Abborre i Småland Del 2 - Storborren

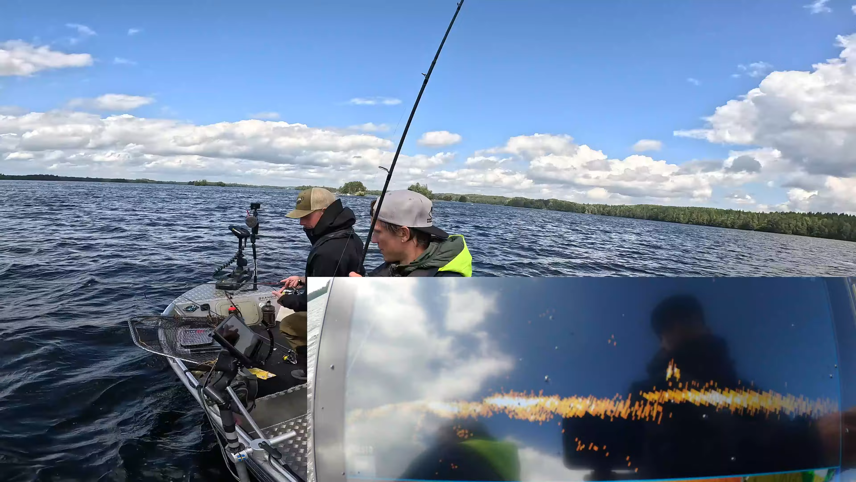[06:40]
Här har vi två skitfina ekorn. Ja, de ser ni ju där. Och nu ska vi se om Lenny kommer hela vägen fram. Lite kort. Nu ser min kommer ner där rätt ovanför dem. Nu ska vi hoppas att de vaknar till här. De är sugna. Där satt den, ja. Git. Och det är... Jag vet inte, är det borre så är det ju skitfin borre. Men det är frågan om det är det.